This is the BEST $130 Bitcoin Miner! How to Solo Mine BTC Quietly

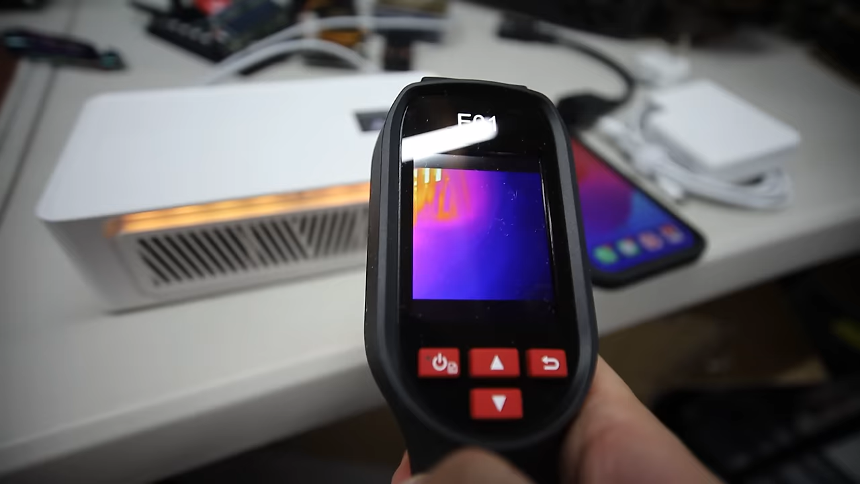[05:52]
And I'm going to assume this is going to be a thing for some people, depending on your ambient temperatures or how hot, you know, your room is going to be.
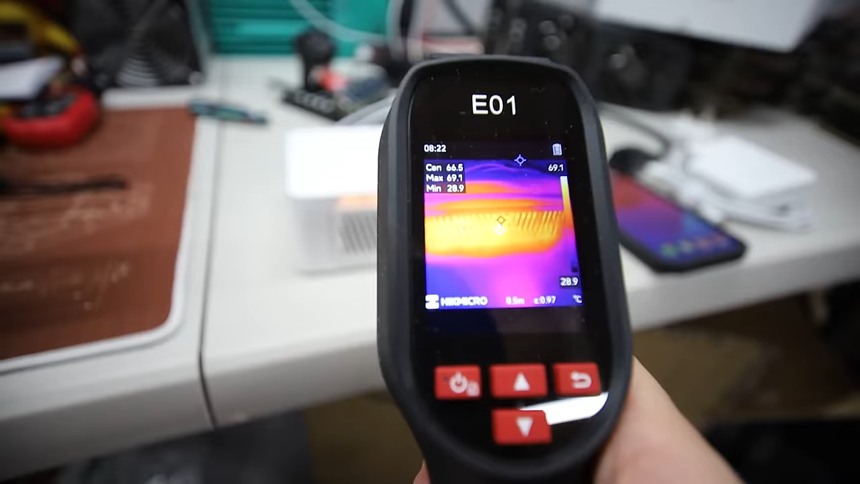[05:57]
On screen: max 69.1°C, min 28.9°C, scale top 69.1°C, scale bottom 28.9°C
So if you're in your kitchen or in your living room, you know, you're probably not going to have, you know, a high ambient temperature, but right now just looking at the front of this thing.
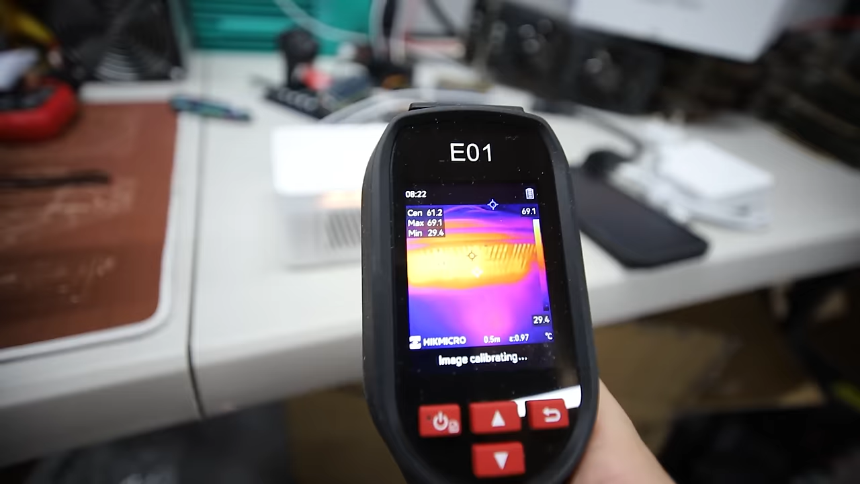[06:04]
On screen: max 69.1°C, min 29.4°C, scale top 69.1°C, scale bottom 29.4°C
Okay. It's, it says it's about almost 69 degrees Celsius.
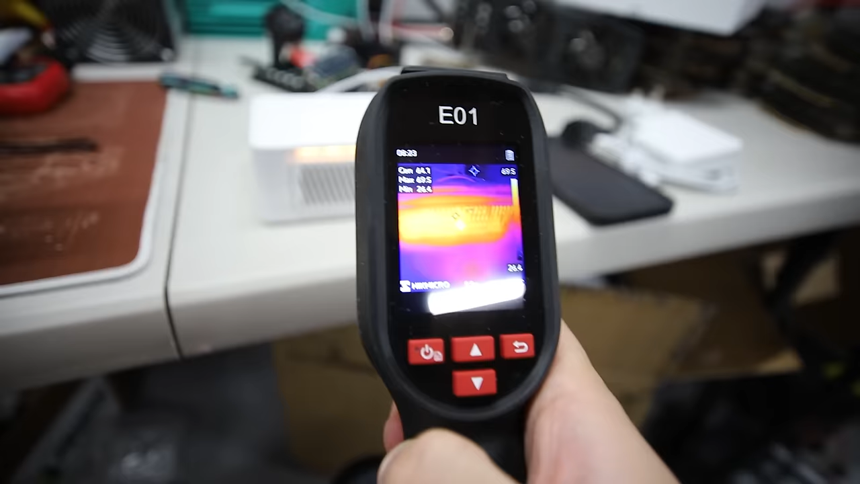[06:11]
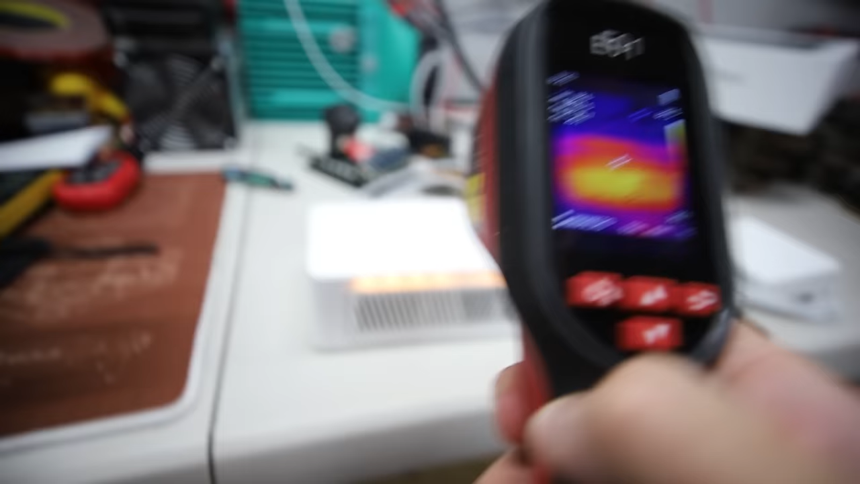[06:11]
And another big concern I have is going to be the power brick. This power brick is getting pretty toasty 82 right now.
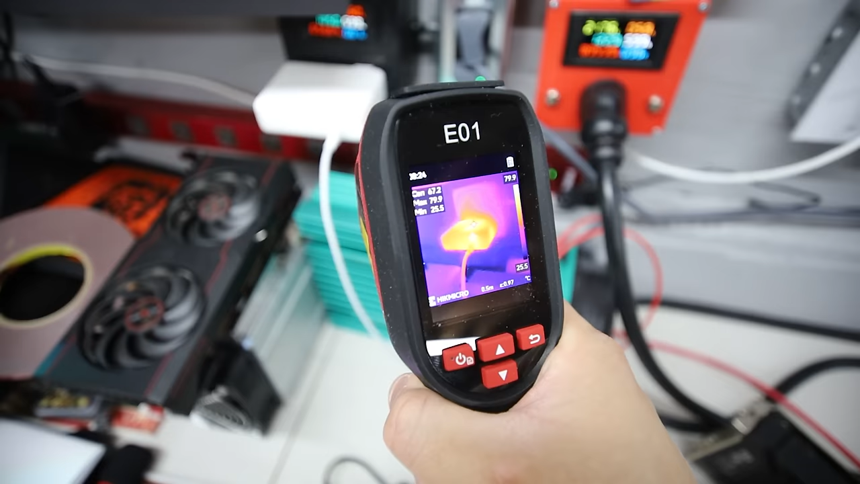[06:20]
Even the temperature at the connector is showing about 60, 68, 69 degrees Celsius.